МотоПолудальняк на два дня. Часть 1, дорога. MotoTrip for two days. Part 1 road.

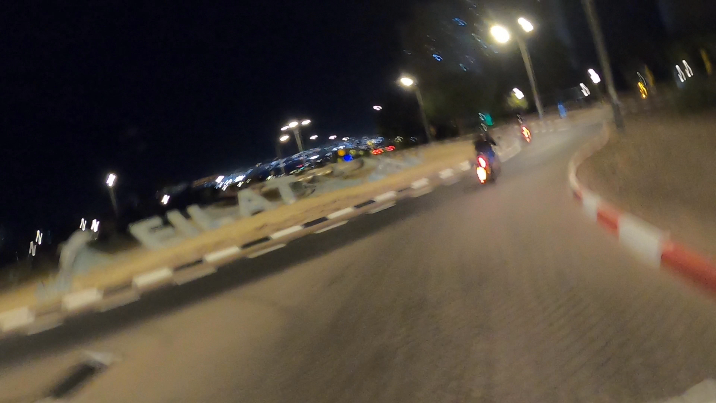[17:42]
И вот, наконец, мы въехали в Эйлат. Уже темно, и камера, ну, как и мы все, устала, поэтому все такое расплывчатое.